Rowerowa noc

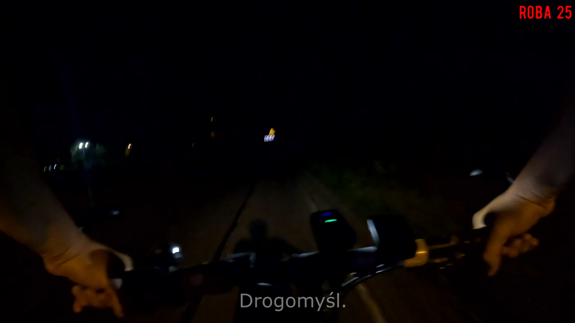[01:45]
Ja już żech je w Drogomyślu koło kościoła rzymskokatolickiego.
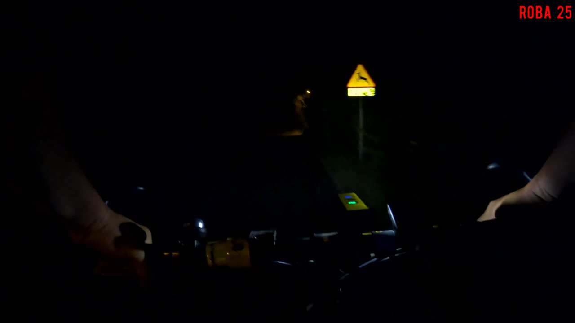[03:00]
Jada cały czas drogą do Czech jak na razie, ale w Kęcicach nie zjada. Trzeba dać pozór. No to jest ten minus, że w nocy nie widać. A i też lampa nie świeci. No to ja jestem w Kęcicach małych.
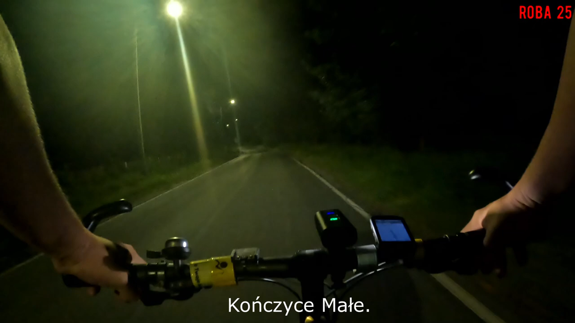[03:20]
Wjeżdżamy na trasę pałacową. Trochę inaczej jak ostatnio, bo nie chciałem jechać tamtymi zadupiami po nocy, raczej taką główniejszą drogą, chociaż tu jest zamknięcie. Oczywiście nie będę nigdzie skręcał, bo trasa idzie. Tak jest, znaleziono kurs i jademy dalej, mimo zakazu.
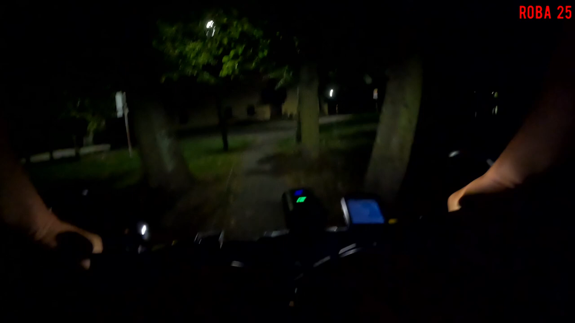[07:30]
No proszę, jest. 30 metrów, jeśli to możliwe, zawróć. Pałac.
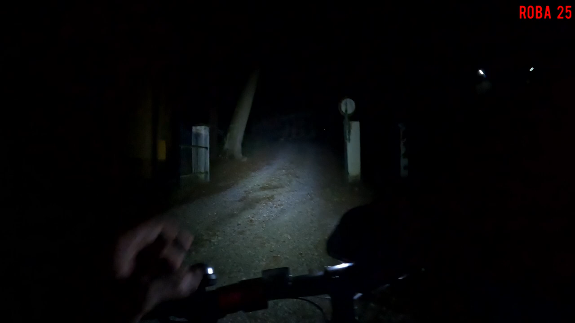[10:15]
Jest sam ten pałac. Także tyle w temacie.
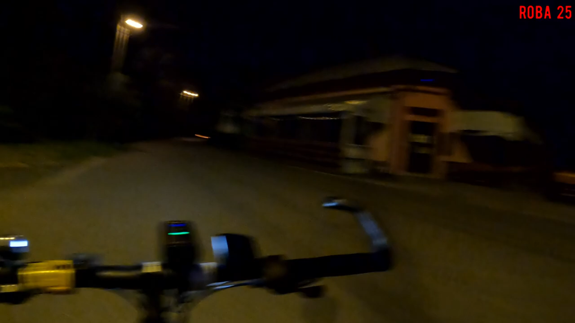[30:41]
Jeden człowiek tam siedzi. Kutę sarcika. Chyba też się wybrał. Ale ta baba z tymi psami to mnie dosłownie rozwaliła. A trzeci w nocy i w nas patrzy z psami. No, szacun. Zoca. Droga gruntowa.